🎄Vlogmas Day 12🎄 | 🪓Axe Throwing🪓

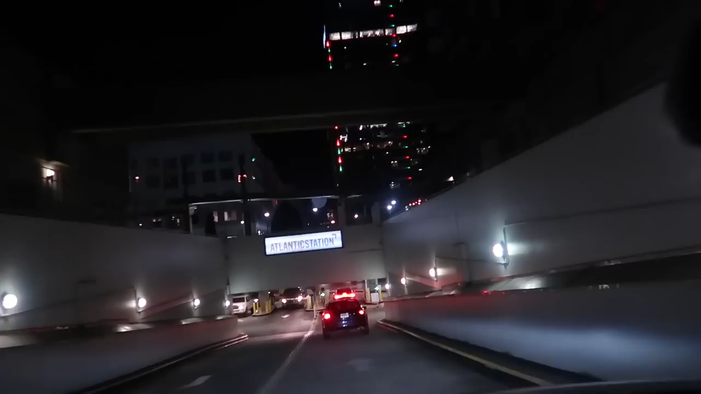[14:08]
Y'all know where we at. We at Atlanta Station, y'all.